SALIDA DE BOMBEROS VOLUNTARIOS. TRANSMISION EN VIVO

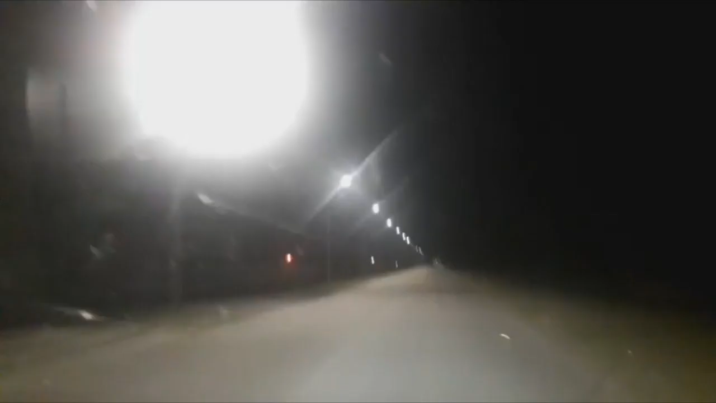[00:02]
Amigos, buenas noches, salida de Bomberos Voluntarios en la noche de este día lunes.